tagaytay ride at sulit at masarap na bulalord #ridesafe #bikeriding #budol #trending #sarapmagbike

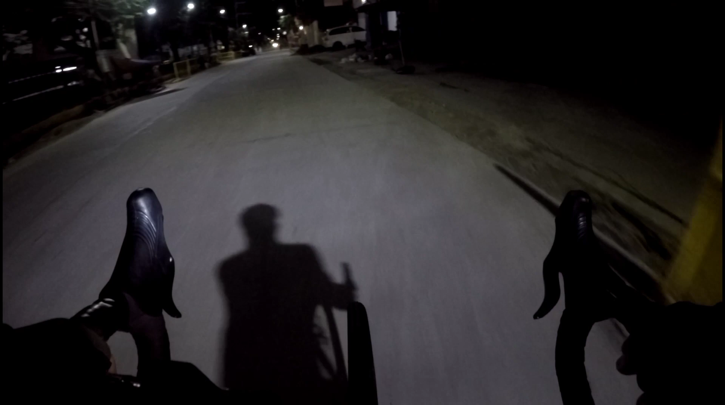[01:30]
Punta tayo ngayon sa ano, sa may Potrero Macdo. And may kikitain tayo doon yung mga kasama natin noong bago-bago pa lang tayo magbike, makakasama na ako ngayon yung ride na to. Makakasama ko ulit. Kaso hindi na sila, hindi na yung mga dati ko kasama, ha? Yung iba mga nag-quit na na magbike, and yung iba hindi na nagbike.
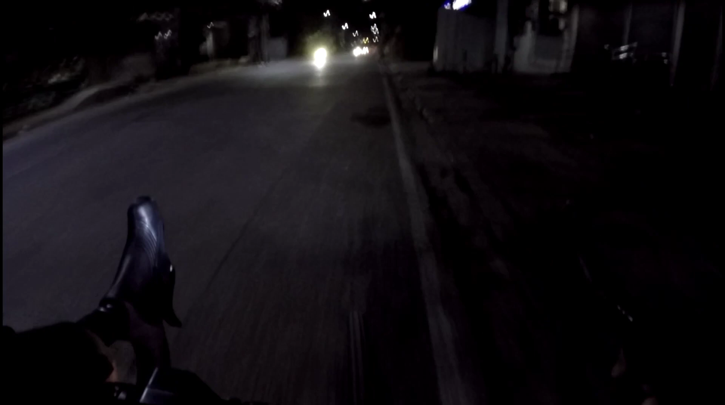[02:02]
Mga ilan na lang, mga halos kalahati nung kasama-kasama kong magbike dati, makakasama ko ngayon. Tara na, let's go!
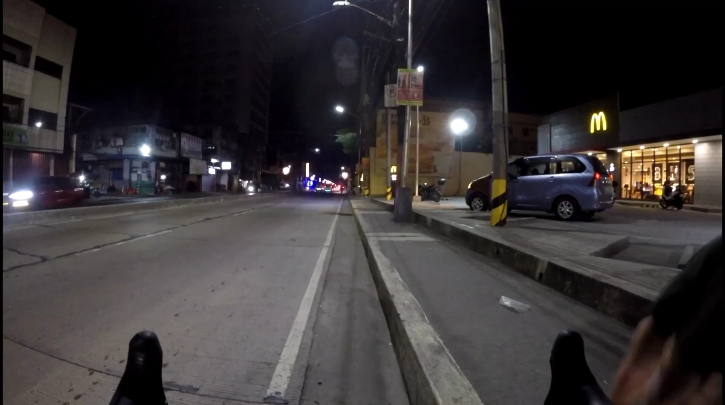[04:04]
And ayan mga truck master, bali dumating na sila dito sa may Macdo. And then nag-resume na kami ng ride namin papunta at Tagaytay. Bali, pinauna ko sila kasi di talaga ako matandain sa daan. Kaya sila muna yung pinauna ko.
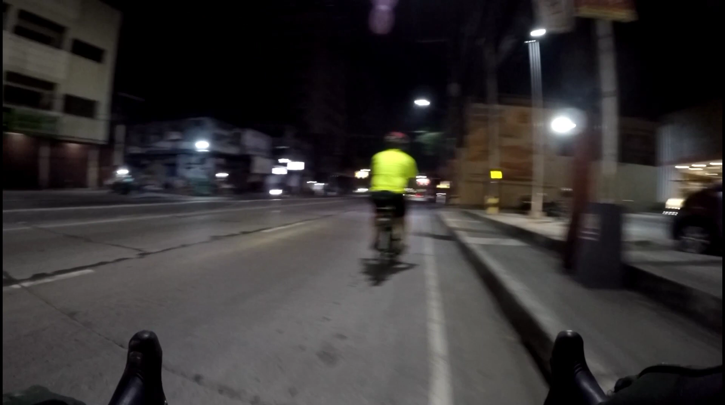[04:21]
Nung bandaban ng Luneta na kasi medyo natatanda ko na yung mga daan doon papuntang Tagaytay is nauuna na ako kasi yun,
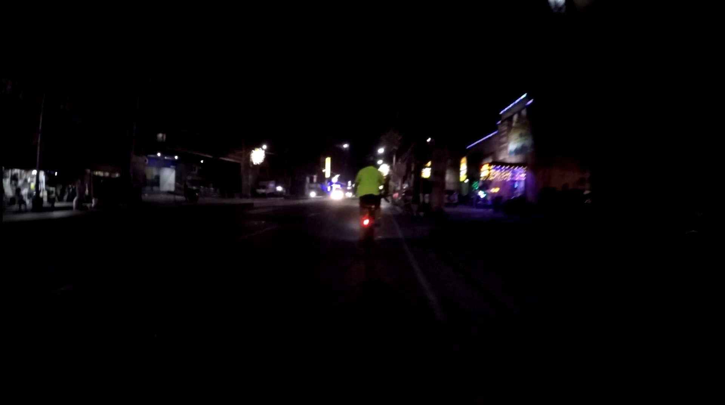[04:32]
kasi alam ko naman na yung mga dadaanan para dire-diretso kami ng ride papunta ng Tagaytay. Let's go!
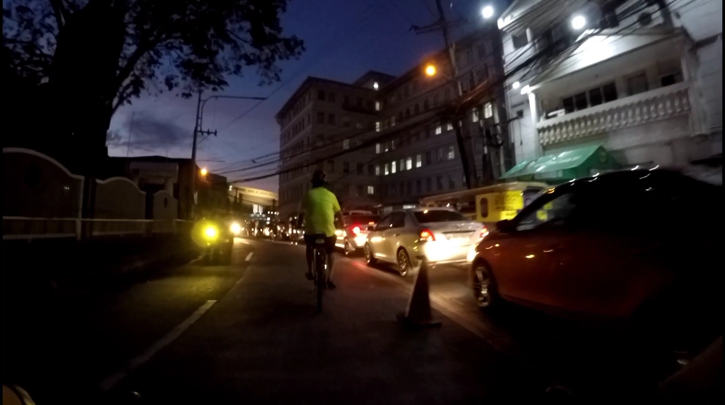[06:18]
Sa Paranaque, palengke kasi itong part na to.